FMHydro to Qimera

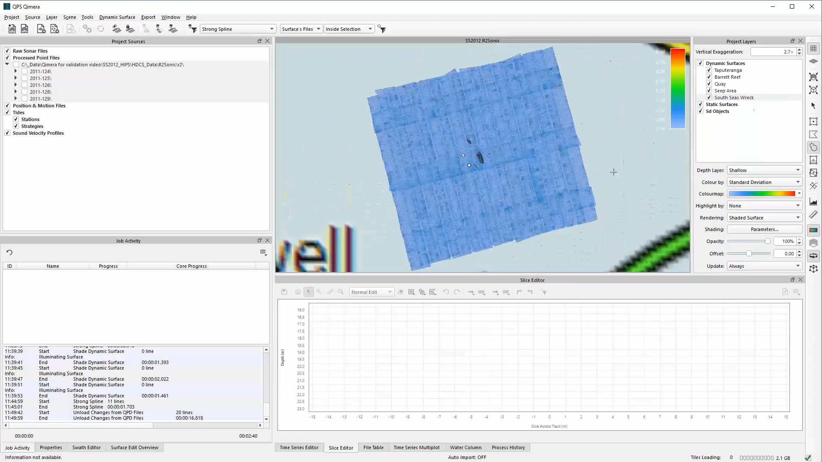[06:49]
Within, we have two, this is a 2D view, which is what comes up by default in the 3D view. This is your familiar flader mouse view. The ENC is not shown in the 3D view at the moment, but it is in the 2D view. Here I've got it colored. I've got the shallow layer. You've also got the deep averaging cube like you have with the PFM. And you also got the colored by options like you had with the PFM as well.
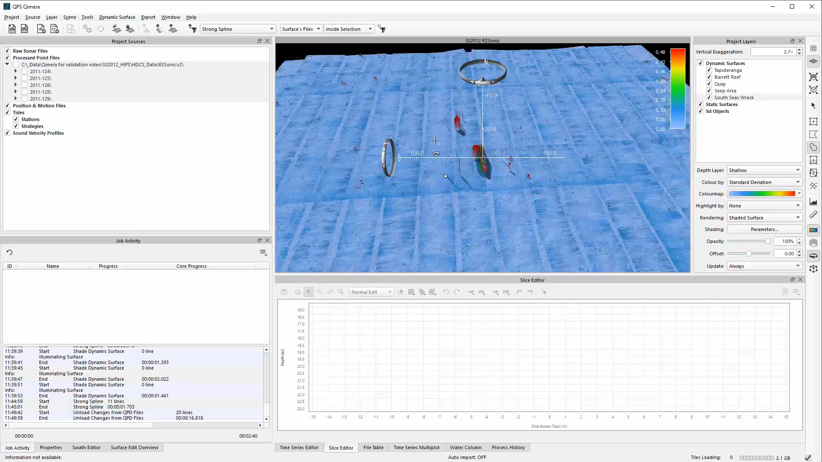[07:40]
The differences now between FladerMouse and Chimera are in, we have a new editor.
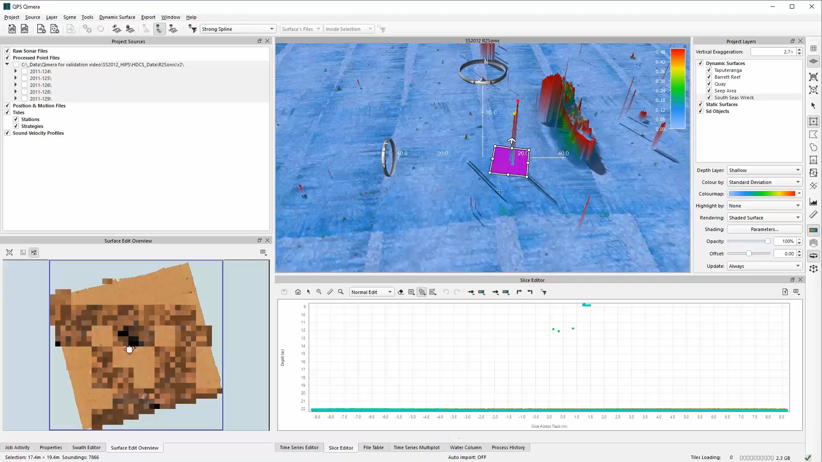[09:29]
At the same time as you have this window here, this is the 2D surface edit overview that comes up. And you can see here what has already been done and what you're about to do on the data. So if I zoom in a bit more closely on this one here, you'll see that some are red and some are just white. The white means it's been inspected, but nothing has been edited in there. The red means that you've actually edited data inside that pipe. And this occurs automatically when you clean data.
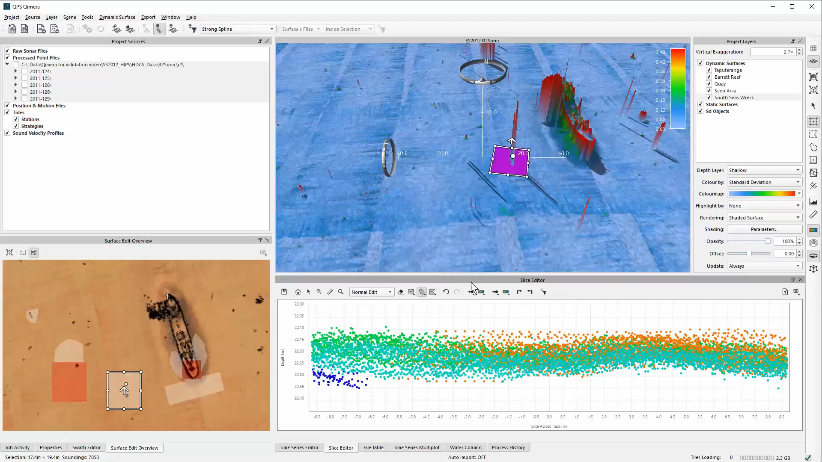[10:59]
And you can also change it to be by system. If you have more than one system, ping, beam, intensity, all those ones as well. So if I just hit save now, it will, same way as a PFM, it will update the surface. It will update the soundings. It will update the statistics in there as well. I can also come and click over here. And rather than having to, I can move it and it will just load it back in. And I can then do that. If I then click, come over to this one. I say, okay, I've done that one.
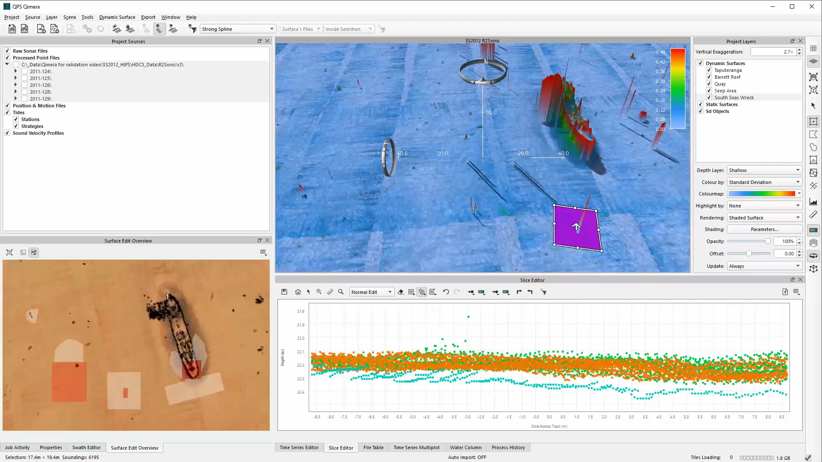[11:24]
If you hold on the alt key and click on there, that will go over to that next area. And again, you can do that and it will move on.
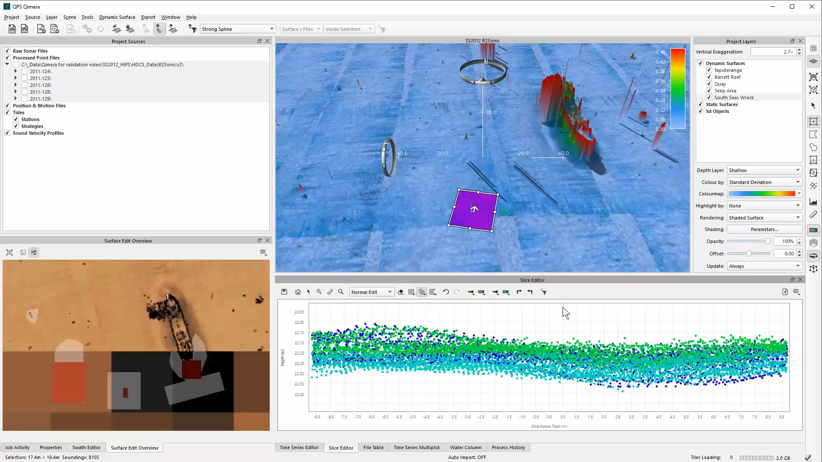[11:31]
So you can, if you're validating data or if you're looking at spikes and wanting to clean it through, this is how you could do it. And as you move around, you'll see where you've been will start becoming affected.
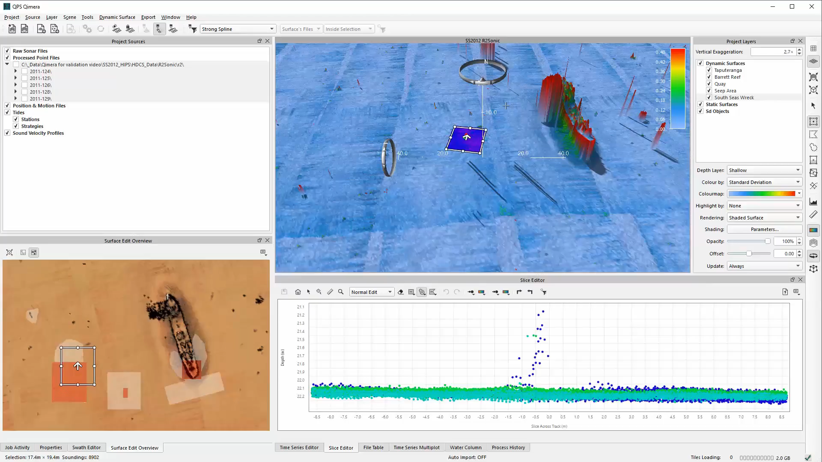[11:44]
Now, if you're editing data and you don't want to do it manually, we have tools that we brought in from another QPS product called Cloud, which is the spline filter.
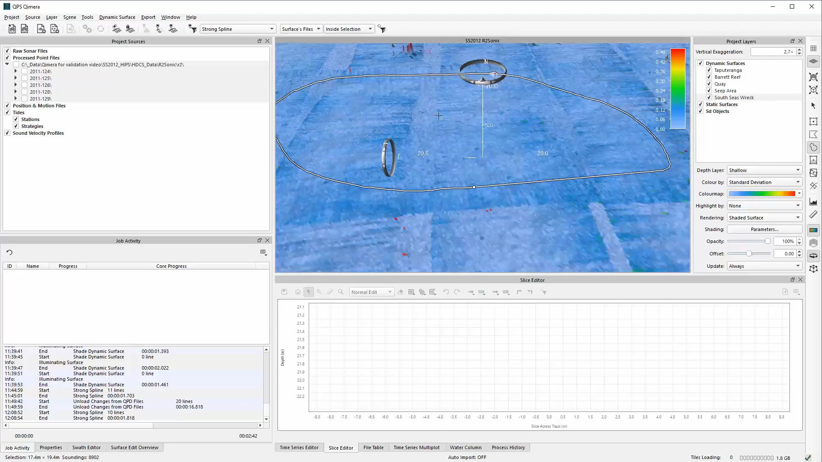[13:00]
It updates it. And it's really very quick to do. And that saves a lot of editing. Now, if you did this over a rec, so if I do that over this area here, and this is what you're looking at,
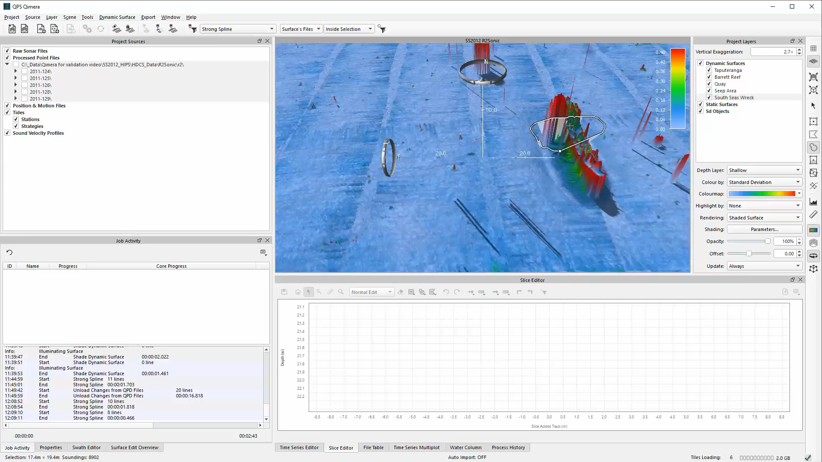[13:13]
say, as a hydrographic agency, then one of the things I can do here, if I select this area here, move it around, and then I want to go into my 3D editor. Then, so this is the same 3D editor as in Fledermouse. If I look at the rejected data, and then I can do select by, select by spline filtered. And that's now selecting the data that was just rejected by that spline filter.
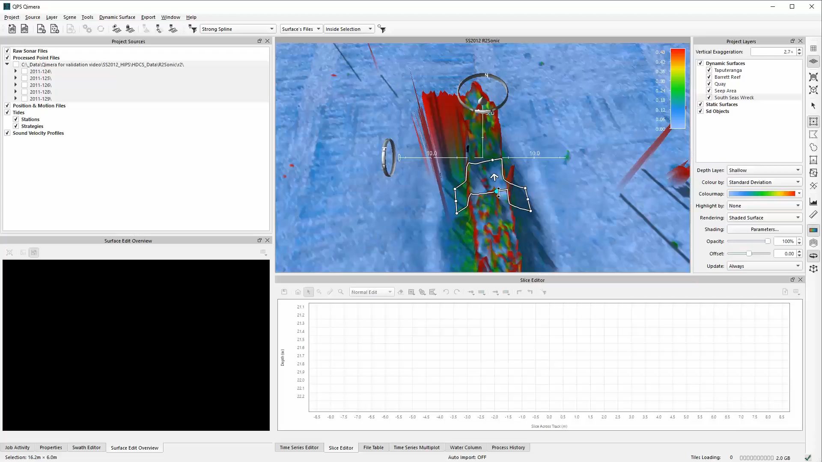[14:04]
And if you feel that too much has been taken out, you can un-reject that data and then save and exit. And it will go back in and it will update the data. So you're not losing anything with the spline filter. And this way you can actually see exactly what's happened to it. The other thing that you'll be doing in the 3D editor, not the 2D slice, is if you're doing cube processing. Because cube processing is still in here. And you have options like you had before. These are all exactly the same. To be able to select by the shoeless sounding. To be able to say, okay, I'm going to make that a feature flag. So that will be sent back as a designated sounding or a feature sounding depending on the original format.
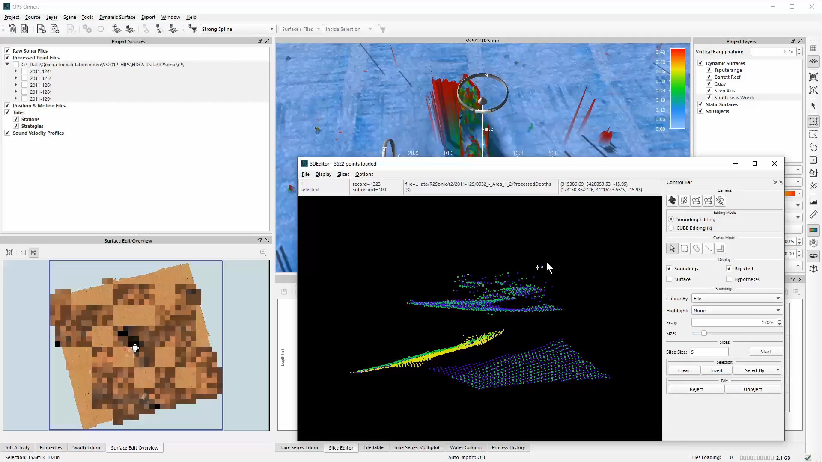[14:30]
And then also if I make it a custom hypothesis, And then that's where that cube surface is at the level of that sounding.